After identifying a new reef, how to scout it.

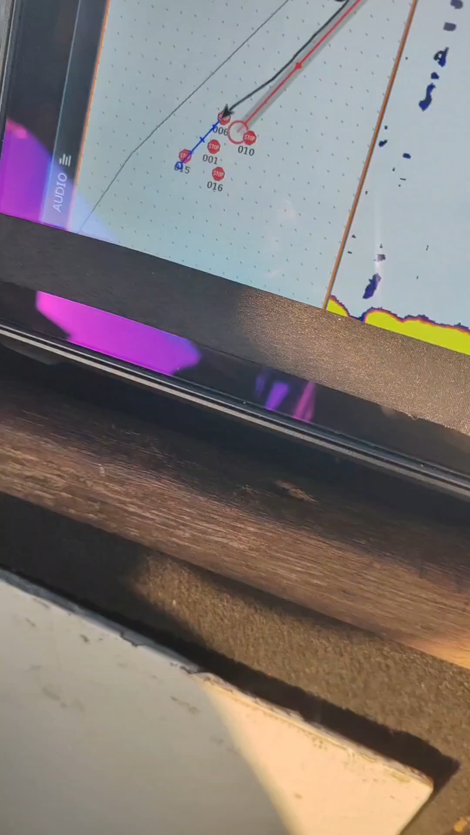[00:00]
right so we've identified on the contour lines okay and
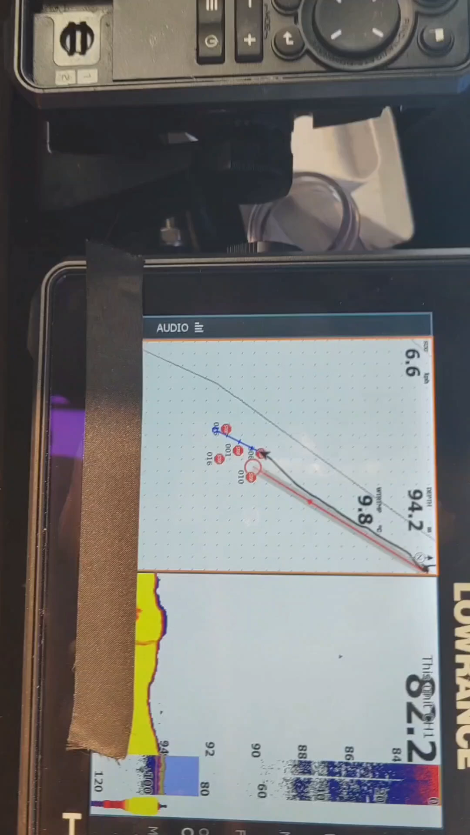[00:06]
what I did is shorty what's the depth right 74 first thing I did I set my offset on
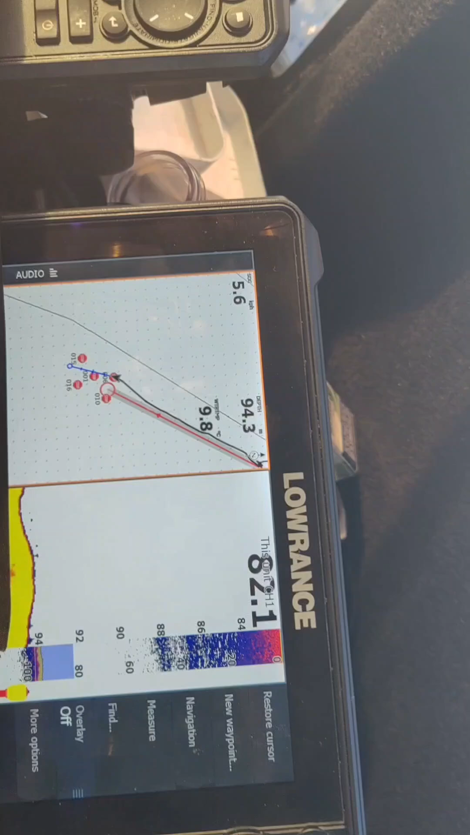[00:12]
my gill so this is not the right what's in depth can either be plus nine or can be minus nine
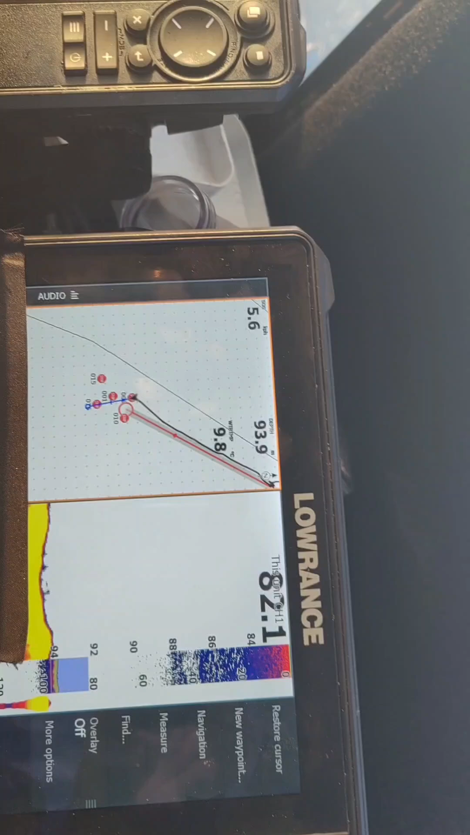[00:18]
right so the people that's watching the video won't know whether I'm 20 meters difference
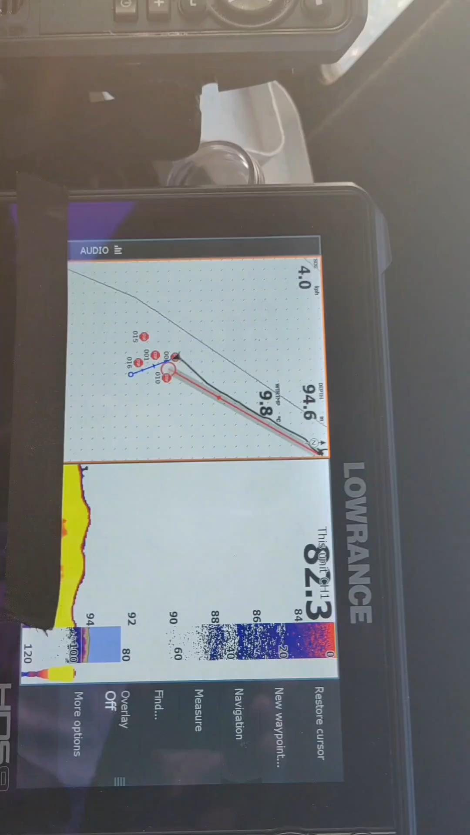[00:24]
or not
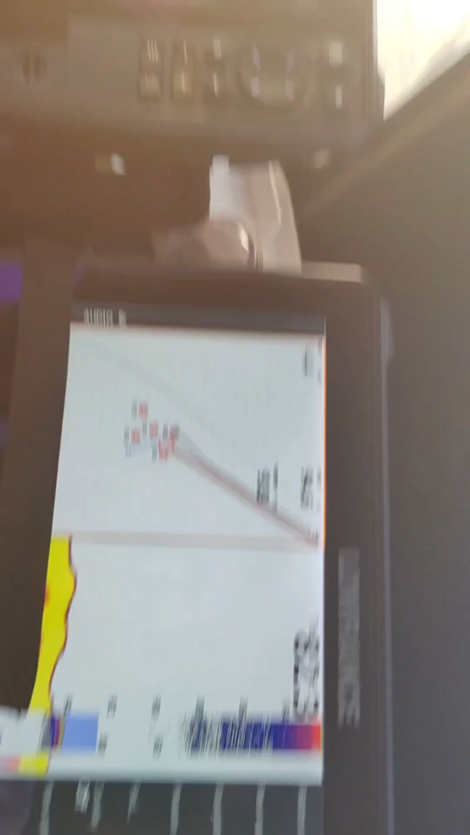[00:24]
right so you've identified that mark that mark that book that mark that's about
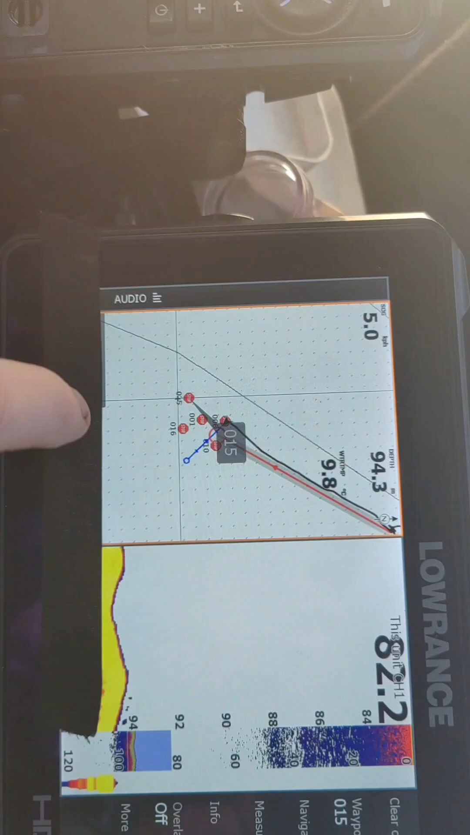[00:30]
where the reef the reef is all right so you have to sound out now what's the
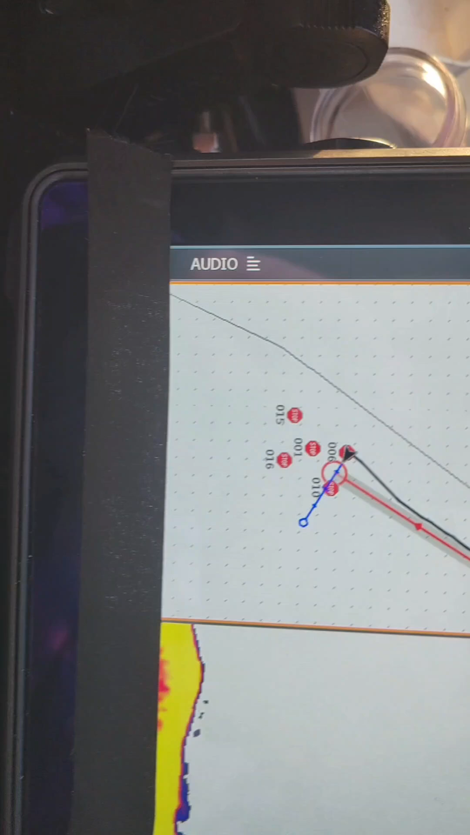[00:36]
depth that's 92 so we're gonna put it
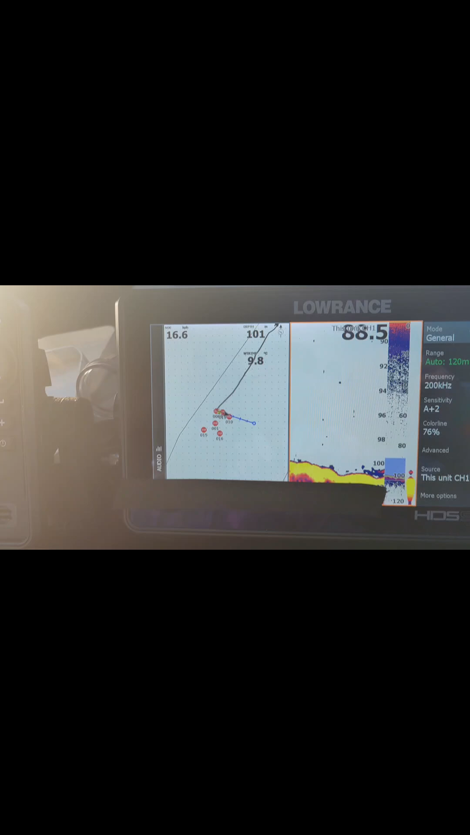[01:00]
now she's on the 100 so now I turn around and I mark again
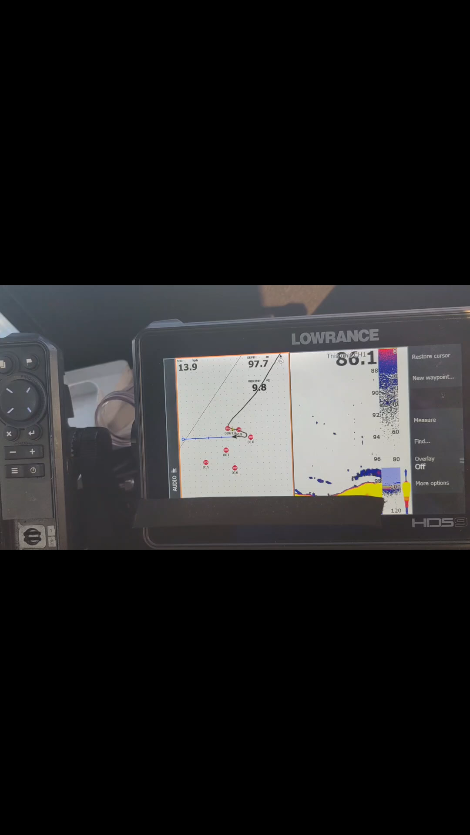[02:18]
so now it picked up two meters right there's a lack of fish there we mark it
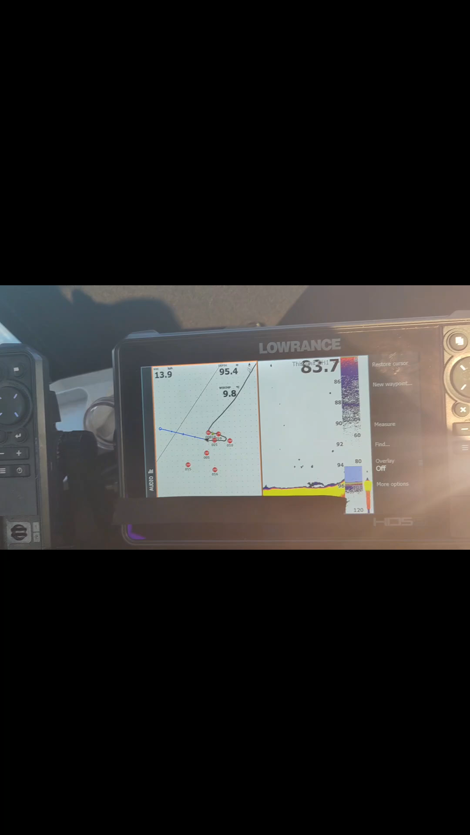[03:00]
have a slant on the inside and a drop on the outside C 94 oh I get you to me I understand now what you're saying so what we are the first 96
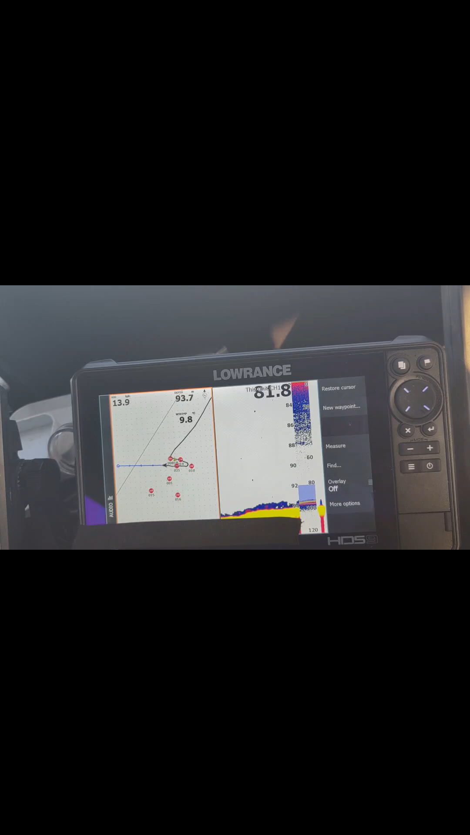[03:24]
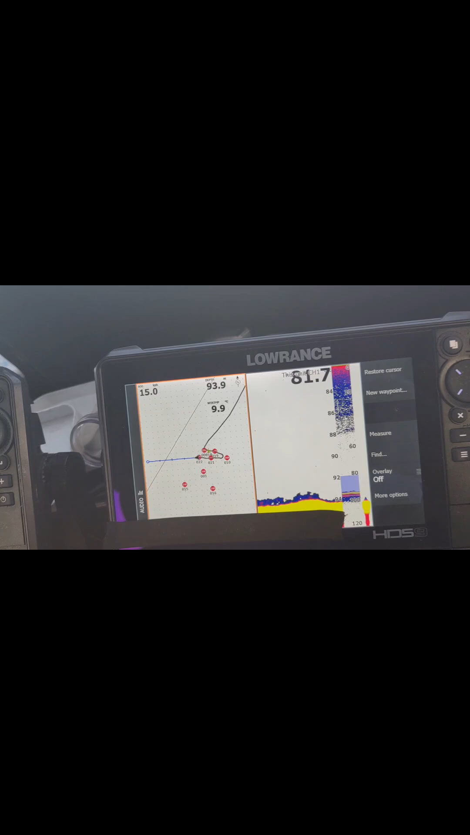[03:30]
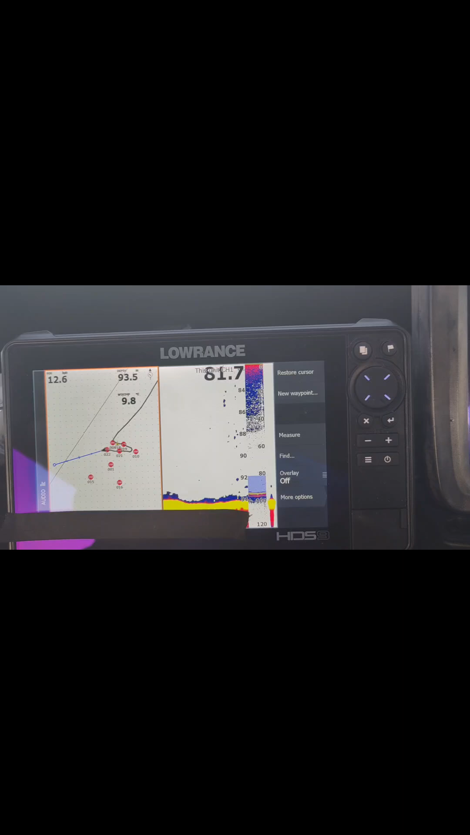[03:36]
94 this is quite a quite a wide reef huh
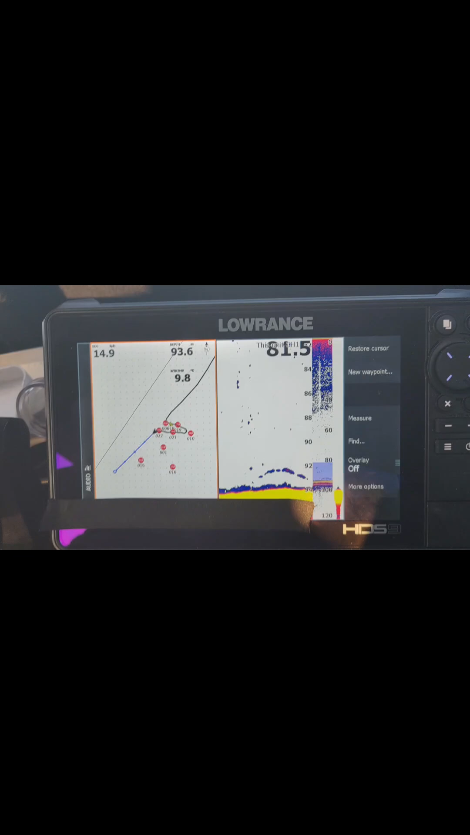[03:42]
so why don't you guys follow you guys put them in the bush